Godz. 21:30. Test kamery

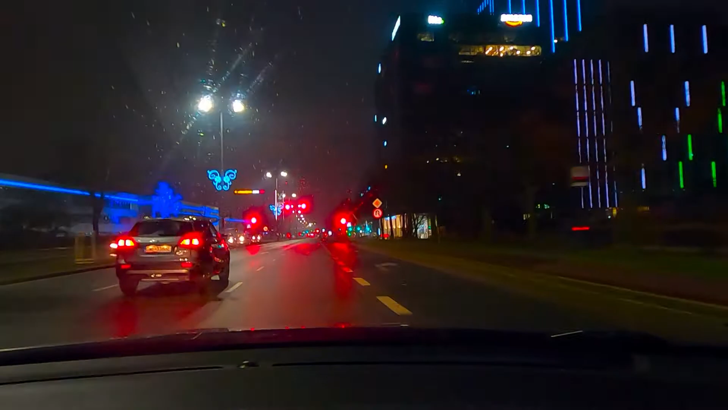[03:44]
Widać ulice do Gdańska prawie puste.
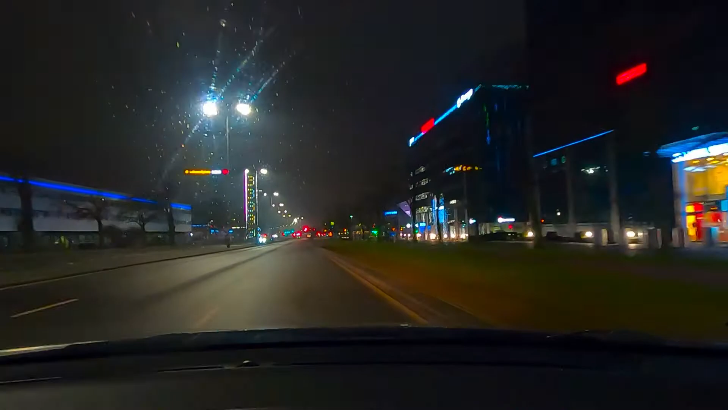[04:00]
Jakiś tam ruch do Gdyni jest, no do Gdańska też. Ale patrolu jeszcze nie ma.
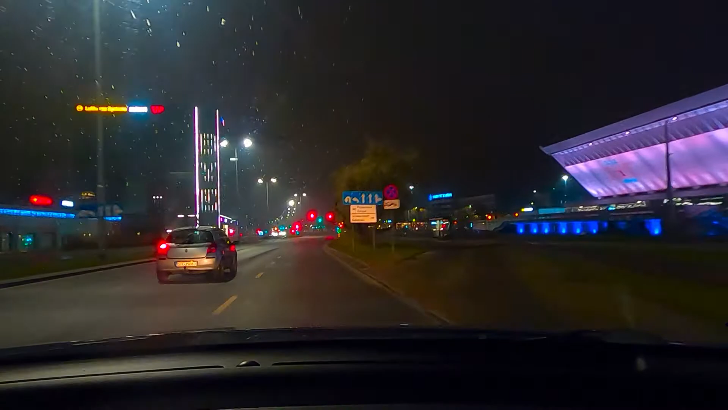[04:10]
Kurwa, no panie, nie masz światła, nie ma pan świateł czasem drogowych, no oślepia pan.